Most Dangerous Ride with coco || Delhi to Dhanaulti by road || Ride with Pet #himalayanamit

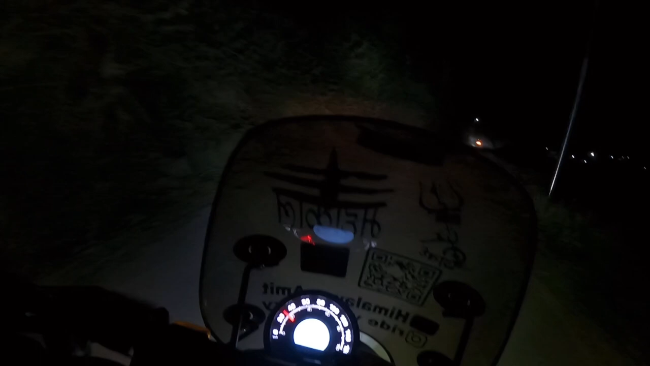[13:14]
की जाथ ओ भाई यह देखो लैंड स्लाइडिंग हो रही है बहुत तगडी यहां पे
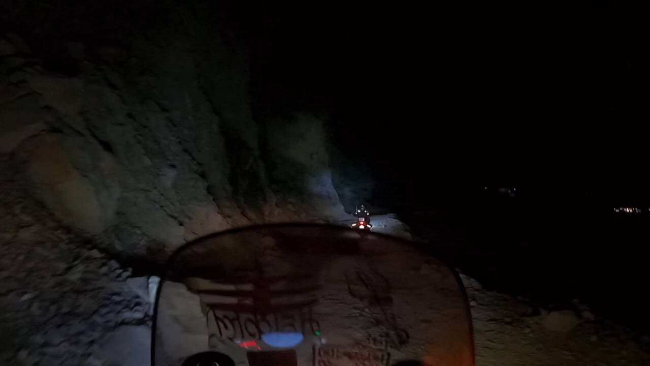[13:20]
पलटे पलटे बच गया वही आस तो बैंड बच गया पूरी
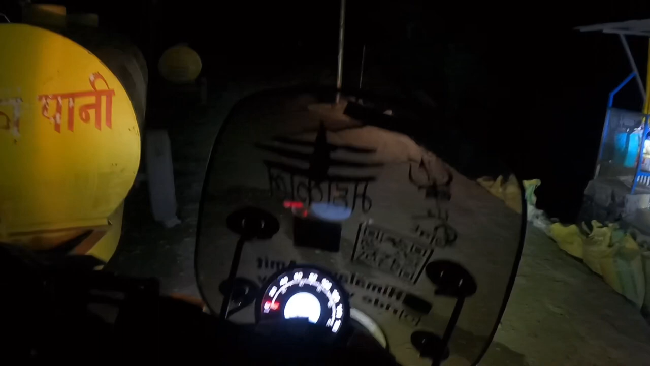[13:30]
अचलते धीर अगे और देखते हैं क्या रास्ता भाई